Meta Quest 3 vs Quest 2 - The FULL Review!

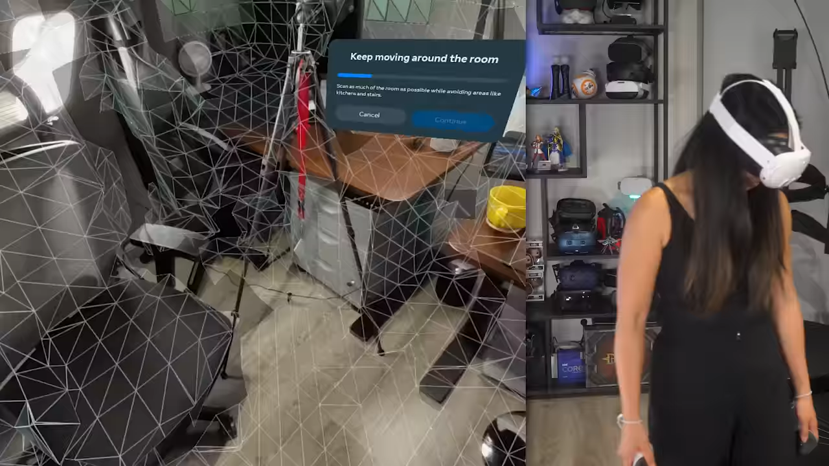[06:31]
Plus, thanks to its new depth sensor, Quest 3 can scan and map out your space,
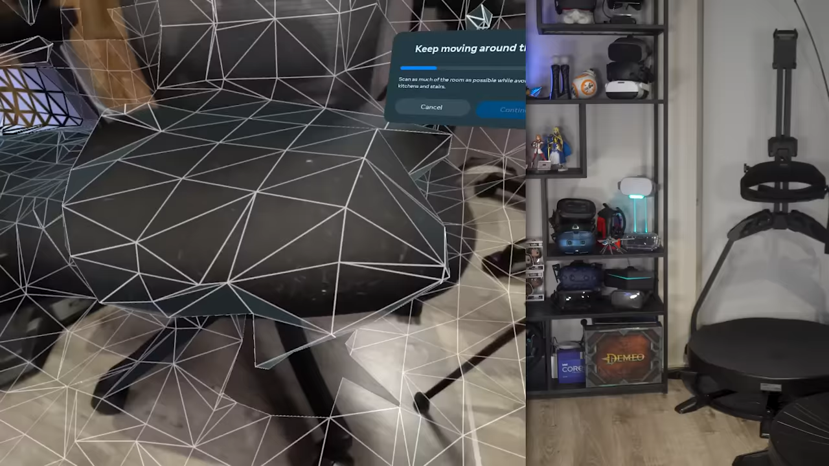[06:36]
setting up your play boundary or guardian swiftly. I'm impressed at how fast it is.